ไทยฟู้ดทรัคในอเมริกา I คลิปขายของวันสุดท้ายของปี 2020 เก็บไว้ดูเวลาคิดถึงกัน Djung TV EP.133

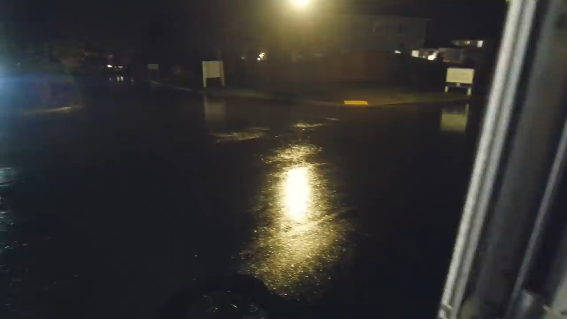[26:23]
ีนะครับ ขนาดฝนตกเนี่ยลูกค้ายังมากันเยอะเลยนะครับโหโหมืดมากนะครับ ดูนะครับ
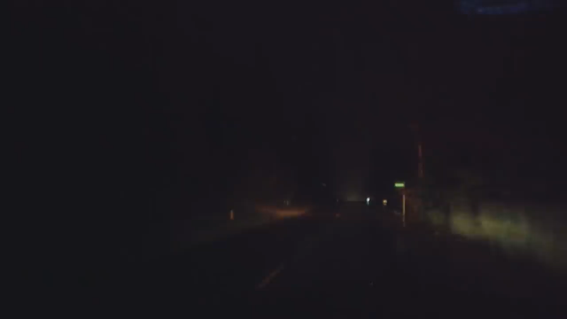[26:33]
นี่เรามาที่ไหนเนี่ย ไฟก็ไม่มีโอโหชีวิตแต่ขายดีมากนะครับ ยังไงมืดขนาดไหนเราก็จะมา